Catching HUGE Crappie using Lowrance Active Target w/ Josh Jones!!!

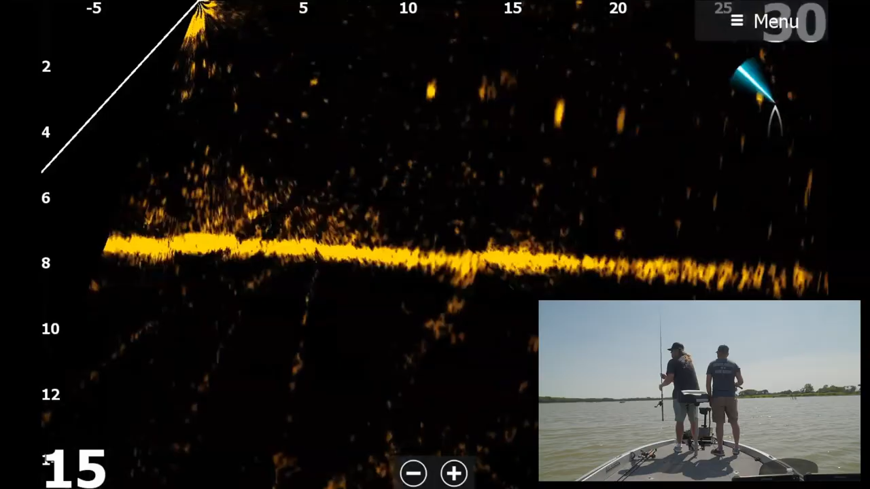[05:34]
Kind of just leaving the distance at 30. 30 foot out. Covering water. Scanning back, left and right, left and right.
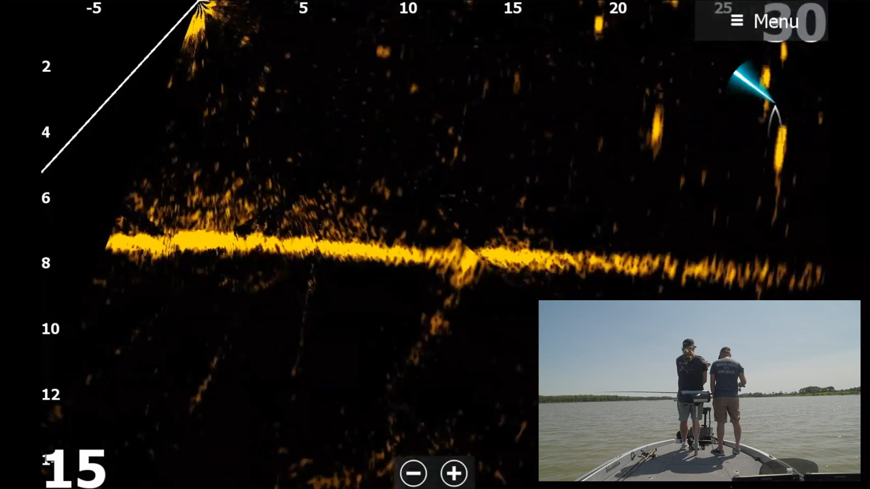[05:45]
And as soon as we see a fish, stop the boat. Boat control and boat positioning is the most important part of crappie fishing.
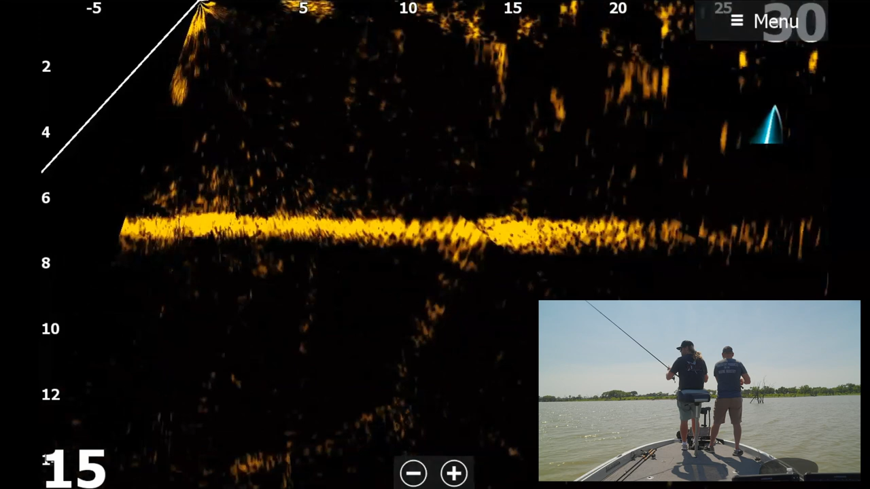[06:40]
And I feel like right before we got off the water, it wasn't terrible. And now it is. See one? Immediately stop the boat. And there he is. Good one. Right here. Now, you're never going to want to bring your bait below him. The goal is to position the boat and to leave your bait above the feet. The fish. Because if that bait falls below the fish, you're going to spook it potentially. Forward. Left. Left.
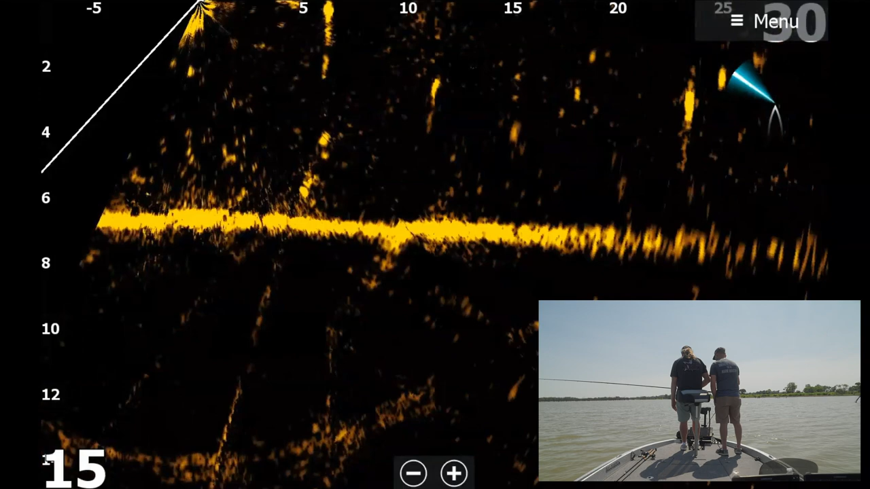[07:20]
Left. Left a little bit more. Little bit more. Right there. Here he comes. Down. Yep. Left. Left. Left. Left. Left. I'll get him. Oh, he looked up at you. Why do you do that? You weren't wiggling your worm right. For the record, he told me not to shake my worm earlier.
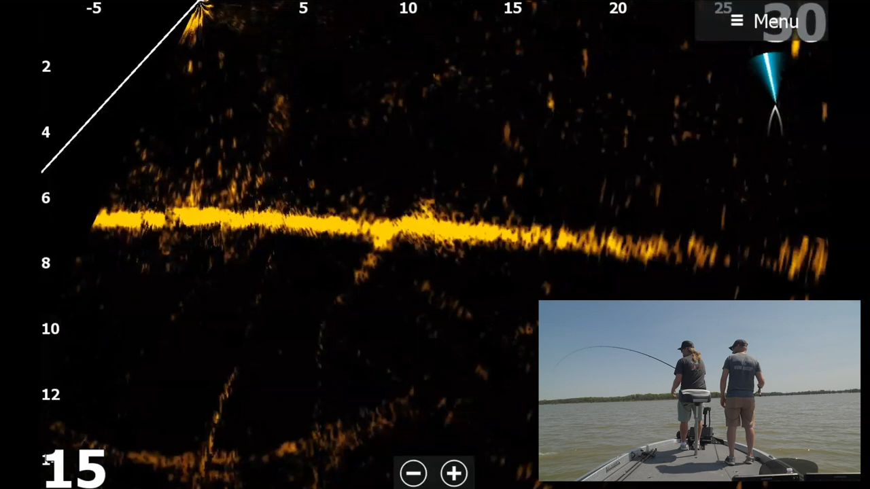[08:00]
There we go. Oh, that's a good one. I know, I say they're all good, but still. They are good, all of them. But we're after the two pound plus quality fish.
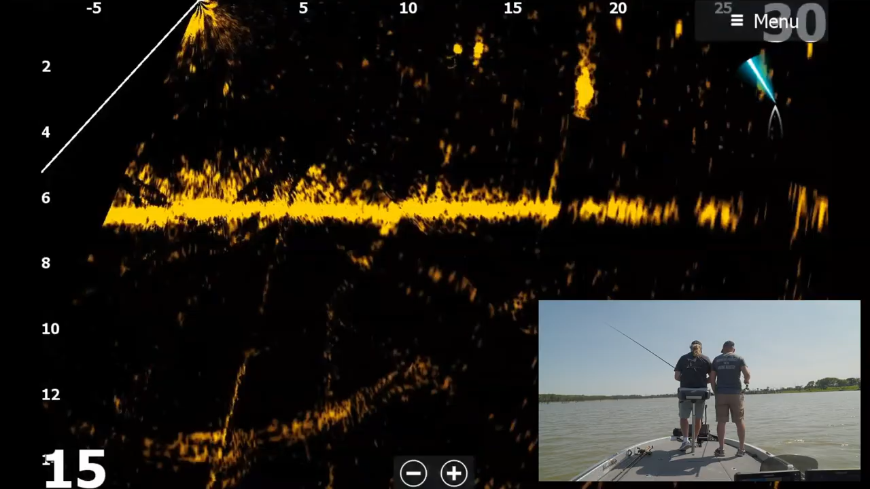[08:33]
There he is. All right, obviously the most important part of crappie fishing is boat control. And one of the questions I get most is, how do you know left or right? You know, because on the screen, if you're looking to the right, people want to move their pole to the right. When in reality, it's forward and back.
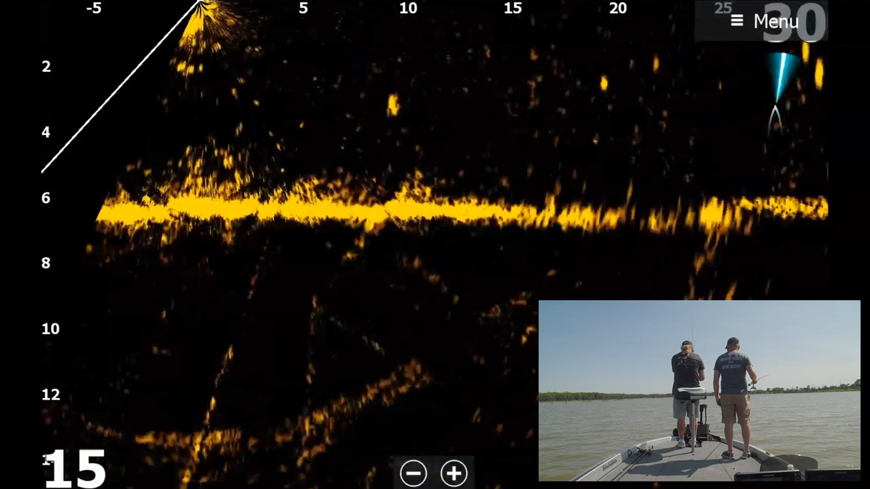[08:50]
So when I roll up on a fish, just like this, I keep it in my sights. My foot never leaves this foot pedal. And I keep that fish lit up. People's main issue is, I can't see my bait. I can't see my bait. Well, you really don't need to see your bait. You really want to see the fish and then put your bait on top of the fish. Just like I'm doing right now.
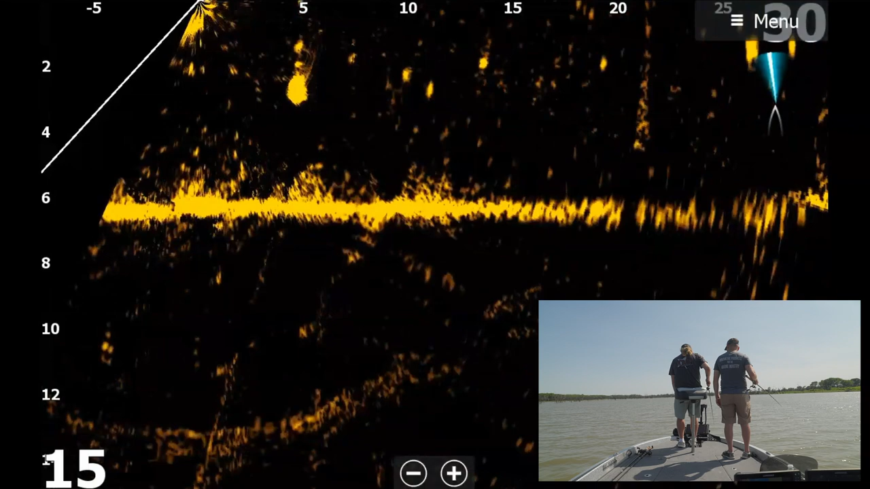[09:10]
I keep that fish lit up. And then I put my bait right on top of the fish. And most of the time, it doesn't take longer than five or ten seconds.
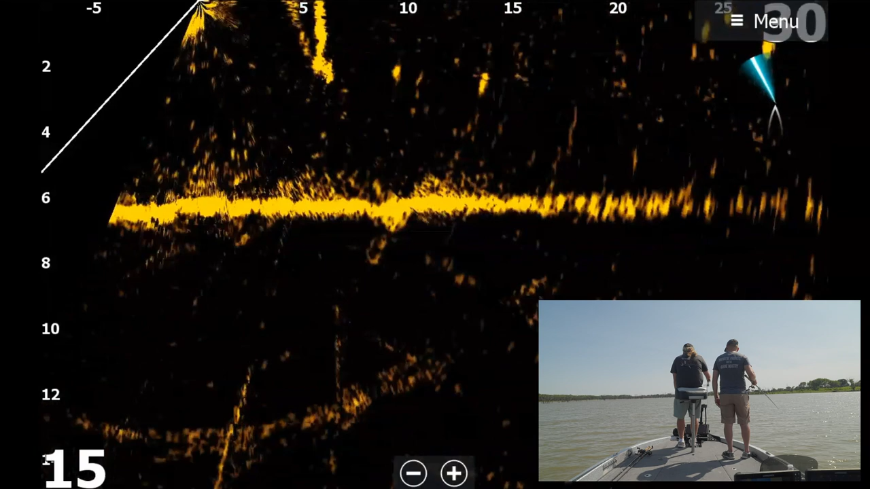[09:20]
And that's a big one. Let me come back and catch that one. So there it is. I missed it. I keep it lit up.
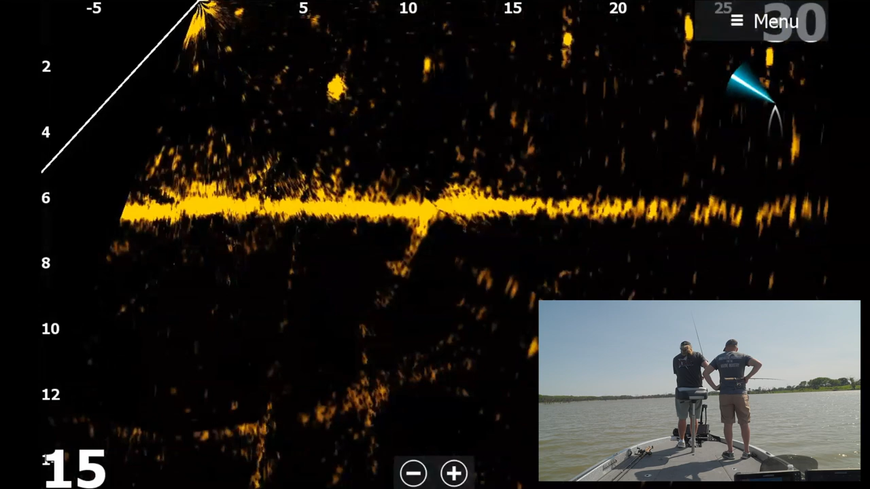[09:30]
And the back of the boat is swaying back and forth. So the boat's always going to be moving. So you have to keep your foot on that pedal at all times.
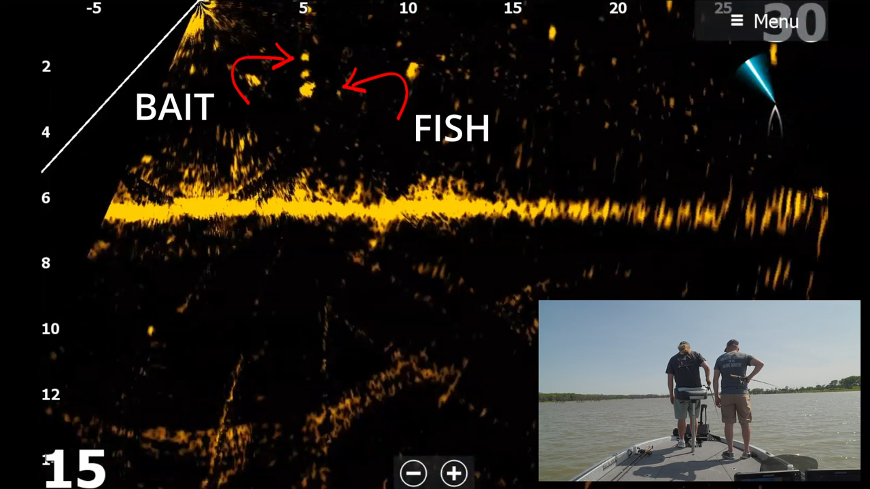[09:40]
There he comes. Whoosh. Hold on. I missed him again. I'm going to follow him again. There he is. See how I always kept my foot on that pedal? So I can always track down the fish. Plus the boat's moving. The wind's blowing. Third time's the charm.